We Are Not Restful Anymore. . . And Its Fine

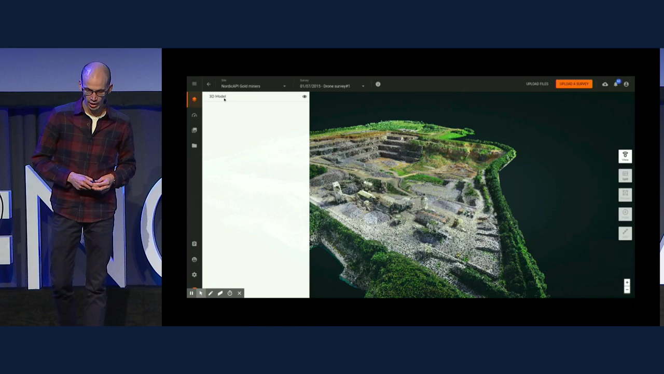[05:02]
It's the 3D model. Automatically, you will get a point cloud, just like the cathedral before, in which you can navigate.
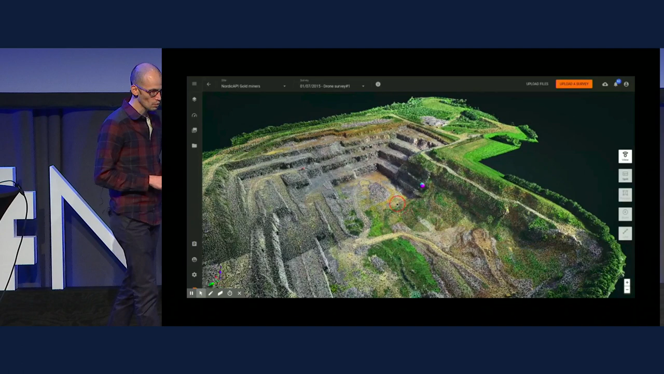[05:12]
It's cool, but it's also useful because you can rely on this data to add your own application.